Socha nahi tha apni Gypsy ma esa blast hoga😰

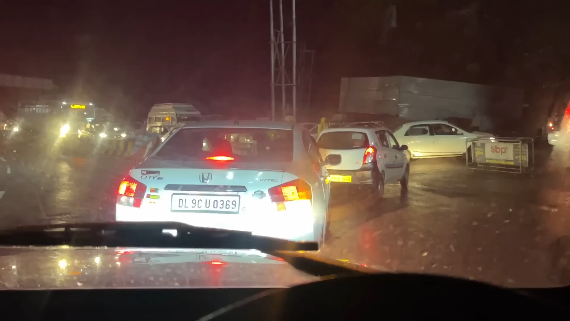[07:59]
गाइस जिस चीज का डर था ना वही हुआ, एक तो ये वन वे ठीक है और बस स्टैंड के पास ही है, देखो इस टाइम पे बसेस काफी आती है, लग गया ट्रैफिक और ये पूरी खड़ी चढ़ाई है, और आपको पता है कि यहाँ पे जाए बस खड़ी ना ऊपर, यहाँ पे इतना बड़ा गड्ढा हो गया था, किसी बंदे ने सोशल मीडिया में डाल दिया फेसबुक में,